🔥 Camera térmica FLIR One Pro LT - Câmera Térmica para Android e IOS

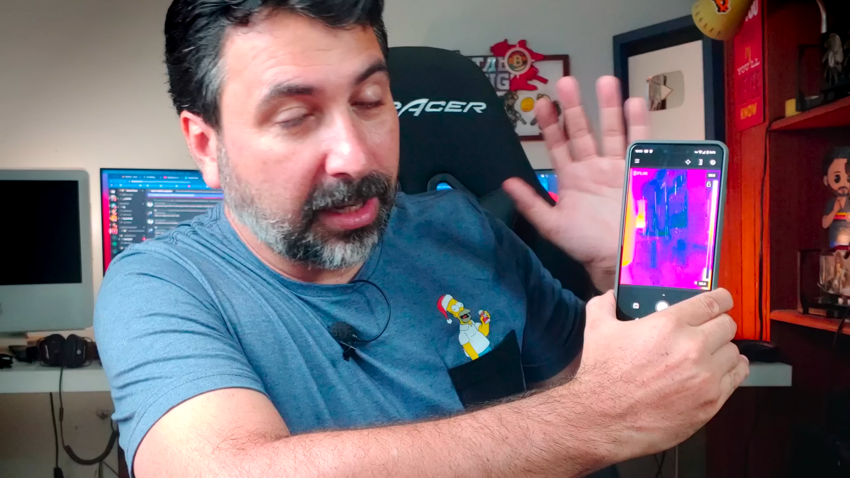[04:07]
Então é um delayzinho, mas para fazer a verificação das temperaturas, isso aqui não vai fazer diferença nenhuma para a gente.
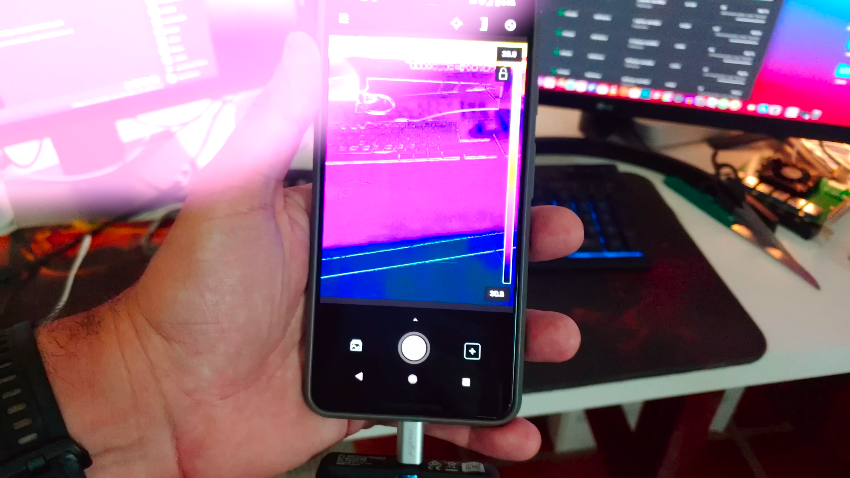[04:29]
Então galera, antes de mais nada, eu quero fazer um teste aqui. Eu apontei ele aqui para a minha bancada, minha mesa. Eu tenho aqui um mousepad aqui grandão, desses que ficam na mesa.
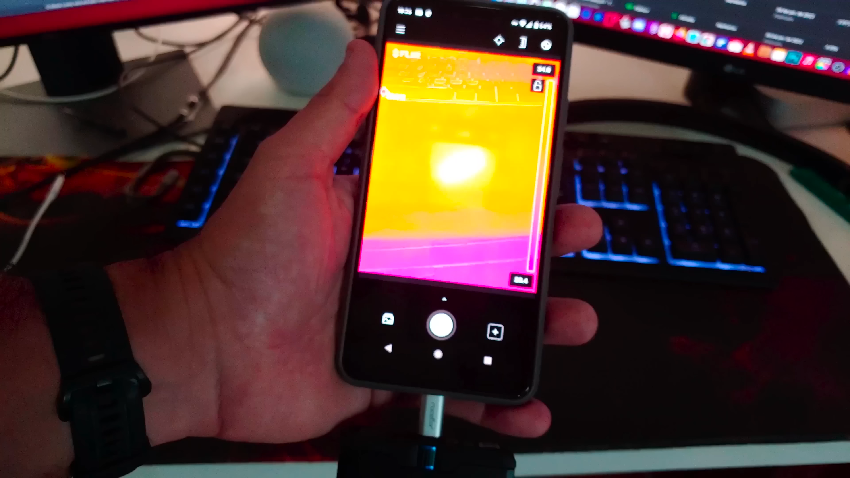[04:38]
Não tem nada quente aqui, ele apesar de estar com a cor mais avermelhada, mas a temperatura que está apontando ali é bem baixinha.
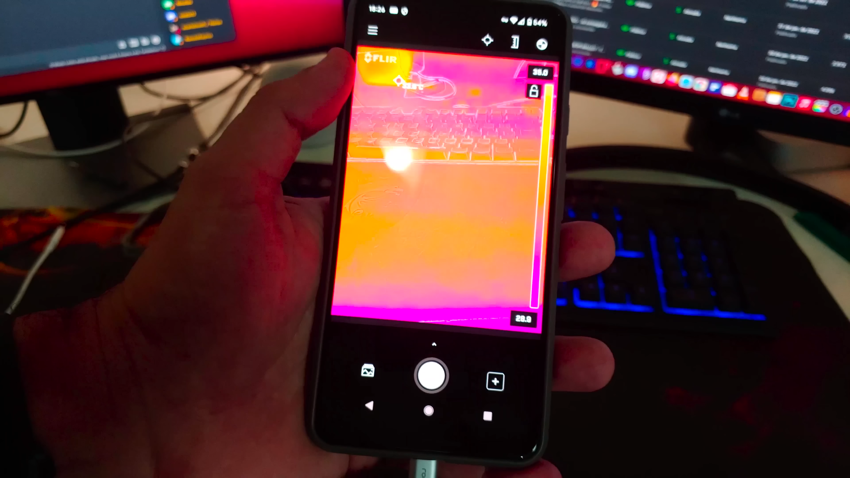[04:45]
O que eu quero mostrar para vocês é o seguinte, eu vou colocar minha mão aqui na mesa, vou deixar aqui alguns segundos,
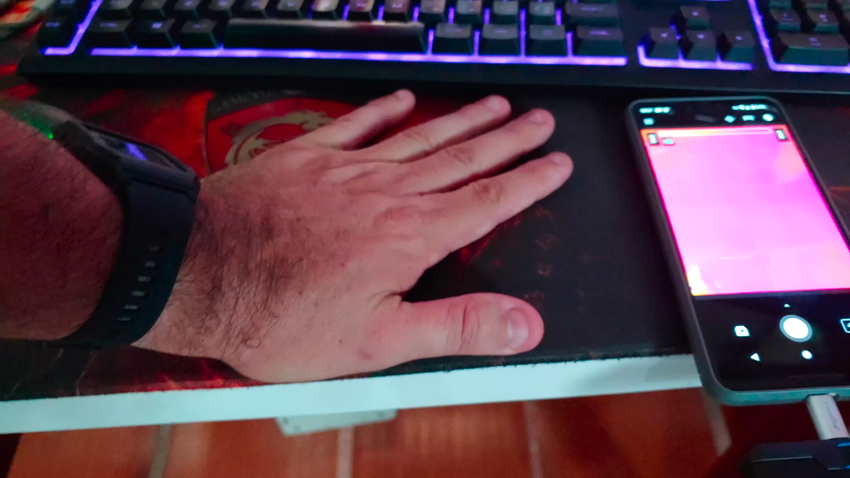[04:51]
só para vocês perceberem que o que ele capta não é iluminação, não é campo eletromagnético, é raio infravermelho. É o calor realmente que ele consegue captar. Então, beleza, deixei a mão aqui. Vamos pegar aqui o celular agora e vamos colocar aqui na mesa.
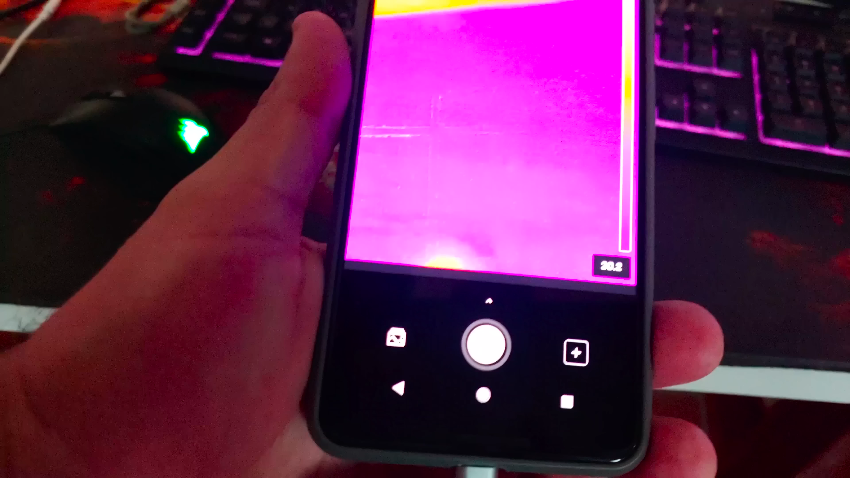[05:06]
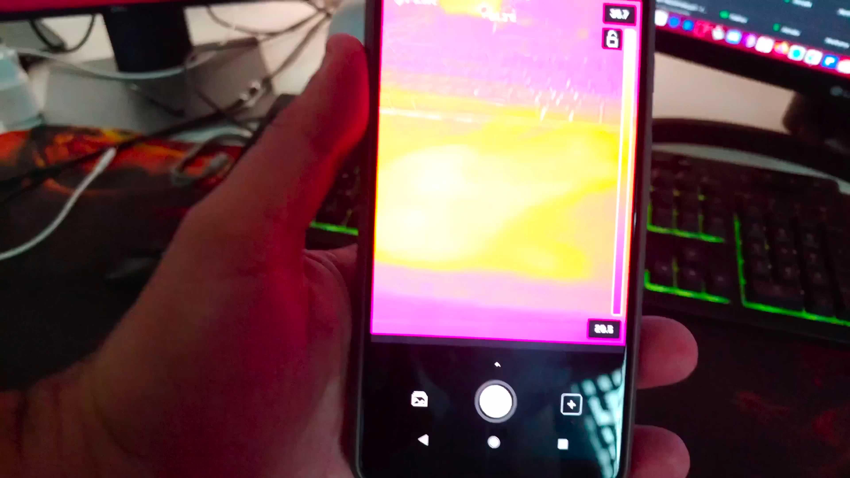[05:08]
Cadê? Olha lá, bicho, minha mão lá na mesa.
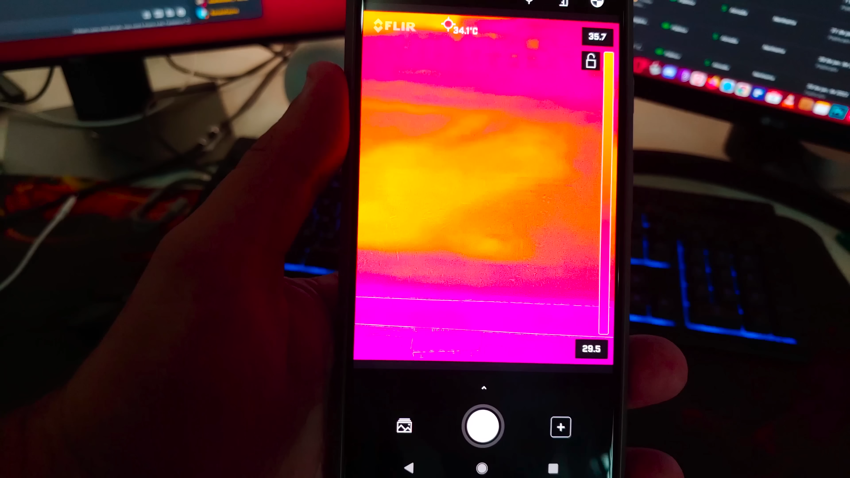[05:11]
Show de bola, né? Mas beleza, o objetivo não é ficar vendo mão não.
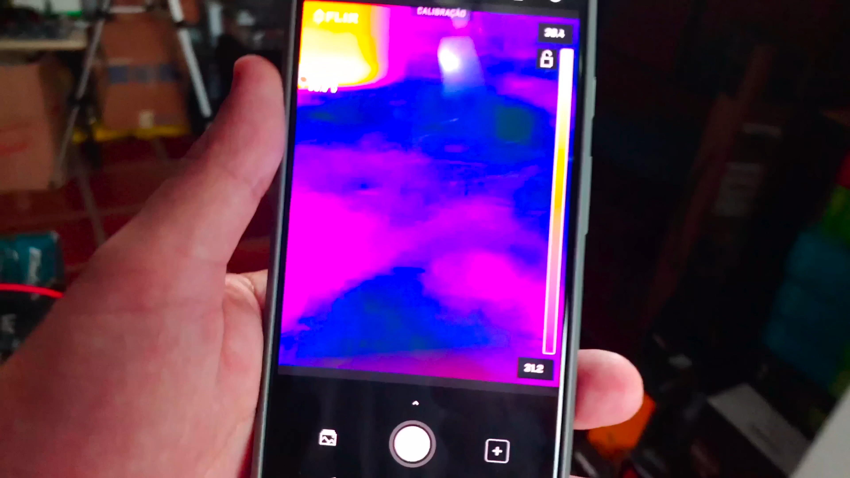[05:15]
E vamos lá na nossa rig, ver o que é que pode estar apontando aqui de anomalia.
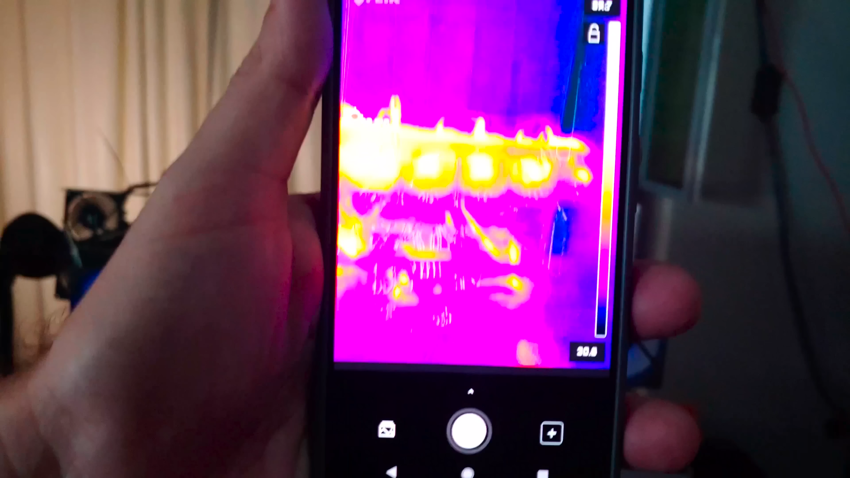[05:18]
Uhul! Olá, galera! Rig de mineração, ué!
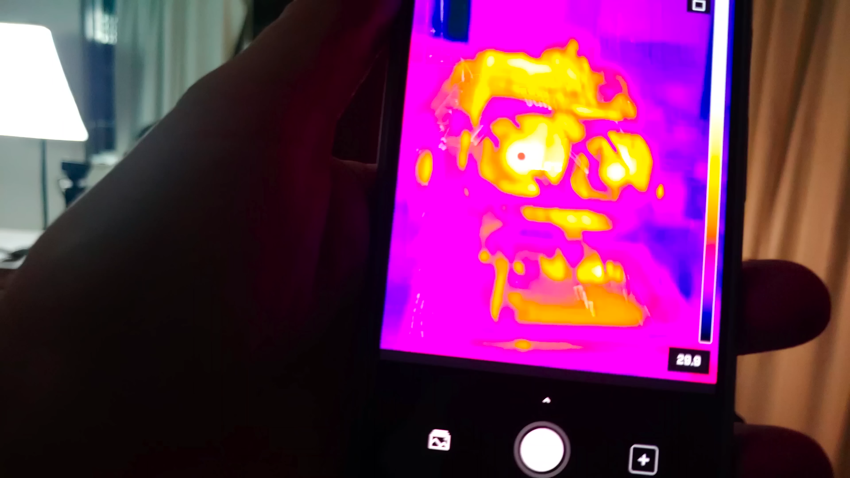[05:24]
Agora eu vou fazer a investigação nessa rig aqui completa, item por item, riser por riser.
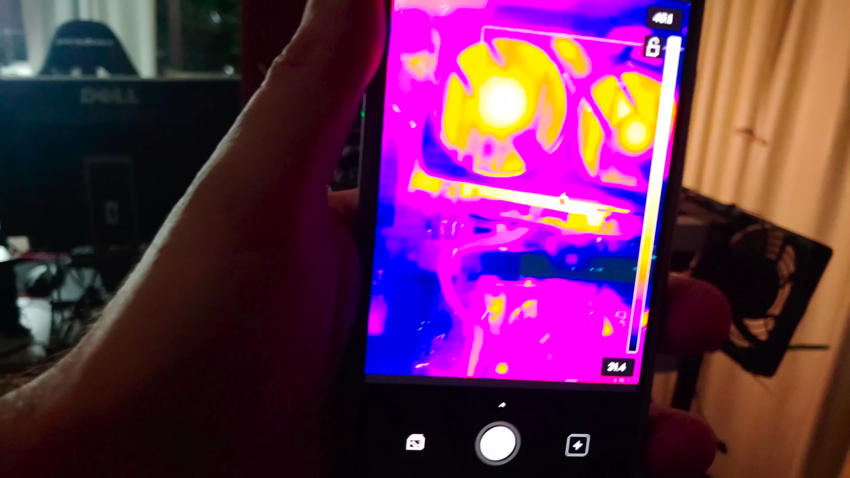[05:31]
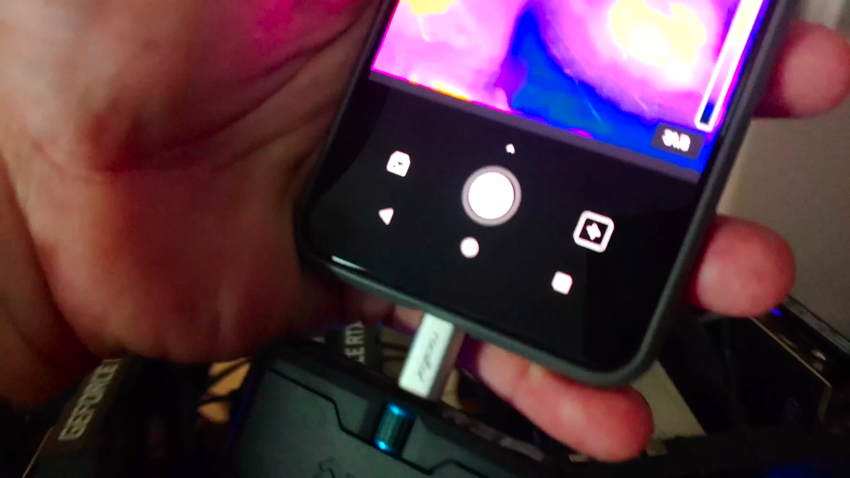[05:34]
Na hora que eu colocar aqui algum dissipador passivo, a gente vai ver agora com precisão a diminuição do calor. Agora com equipamento é outra coisa, né? E olha só, eu já consegui perceber aqui um item interessante, ó. Repare que no backplate da placa, ela toda não tem a mesma temperatura.